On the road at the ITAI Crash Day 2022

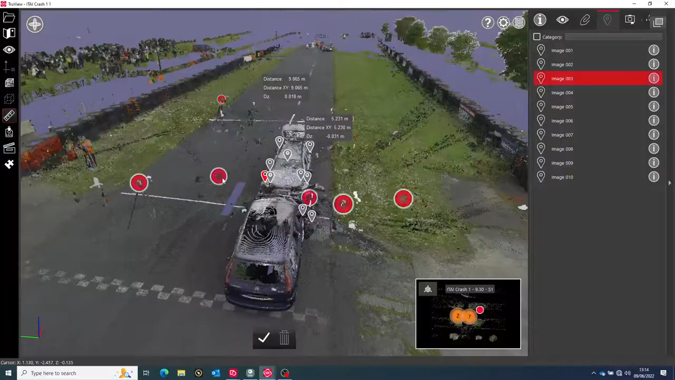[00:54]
and the new AP20 Autopole help investigators to document and visualize marks made by the vehicles involved in a collision.